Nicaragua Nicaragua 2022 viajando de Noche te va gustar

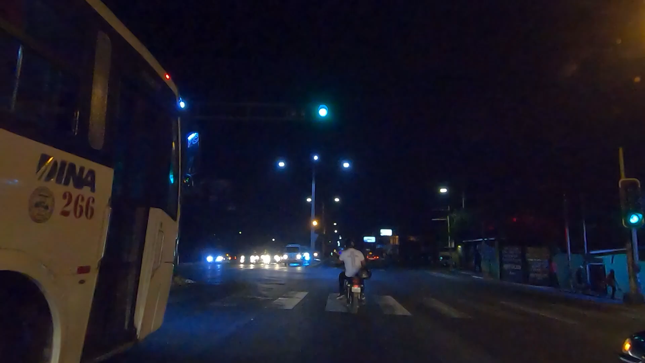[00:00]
hola amigos hola amigos cómo están cómo están y bueno aquí el vídeo de la noche no dio la nos dio la verde nos dio la verde y aquí
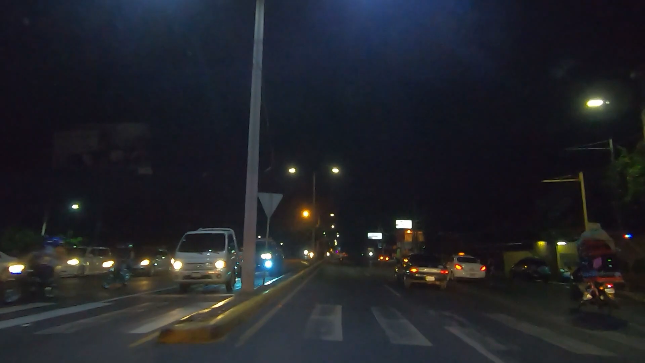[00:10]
arrancamos este vídeo sobre la pista sobre carretera norte cómo están cómo estuvo su día cómo estuvo el trabajo amigos cómo estuvo
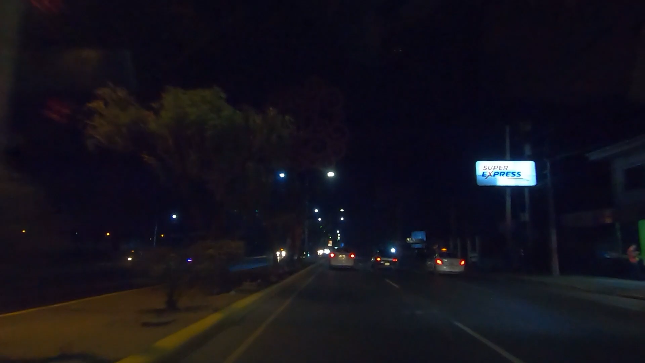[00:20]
el trabajo cuéntenme a ver déjenme su comentario cómo le fue el día de hoy bueno espero que les haya ido excelente súper espero que les haya ido muy pero muy bien eso les deseo a toditos a toditos toditos los que están trabajando laborando dentro y fuera de nicaragua todos aquellos nicaragüenses que están laborando en panamá en costa rica en eeuu en
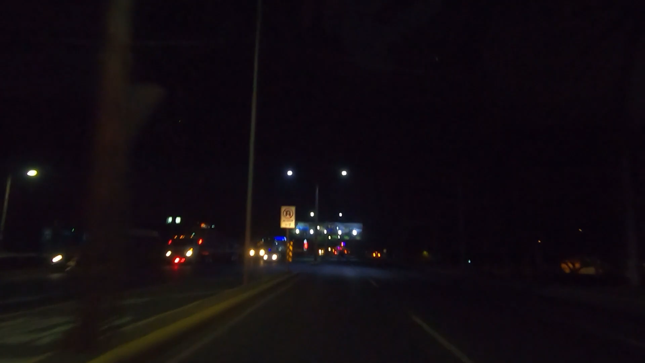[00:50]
canadá en españa muchos nicaragüenses muchos nicaragüenses les enviamos muchos saludos desde nicaragua desde nicaragua les he mostrado bastantes vídeos no sé si lo han visto todo pero si no es así pues vean acabamos de pasar la gasolinera de huapán norte tenemos también vídeos de huapán norte ya hemos hecho vídeo de huapán norte así es que vean o vean o vean o compartan este vídeo compartan este vídeo por favor
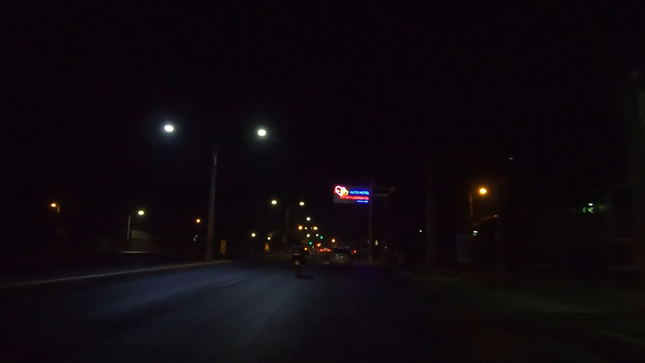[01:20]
así es la vida nocturna en las carreteras de noche en managua en managua vamos como a 60 kilómetros por hora vamos como a 60 kilómetros lo que pasa que el vehículo pues la suspensión y todo eso hace parecer que vayamos que vamos a a una velocidad más alta pero no vamos como a 60 más o menos 60 55 en managua no se puede manejar muy rápido no se puede manejar muy rápido aquí estamos
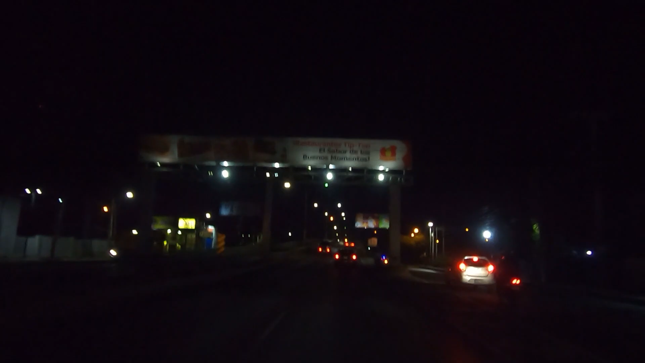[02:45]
sector vamos subiendo vamos subiendo el paso del nivel carretera norte carretera norte vean ustedes cómo se ve el ambiente si te gusta este vídeo compártelo compártelo compártelo con todos tus amigos con todos